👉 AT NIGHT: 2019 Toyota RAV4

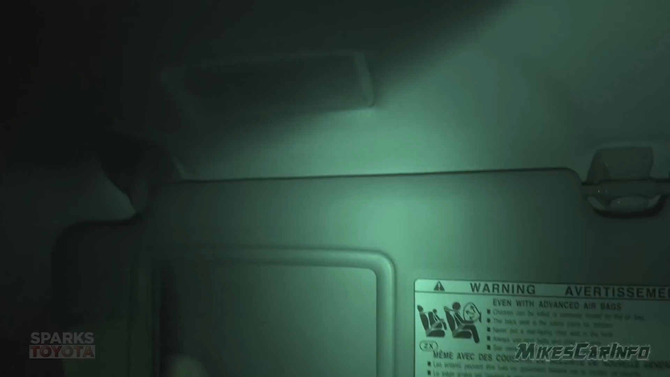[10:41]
So it does have the lights and mirrors up here. A justification for the lighting package that Toyota offers.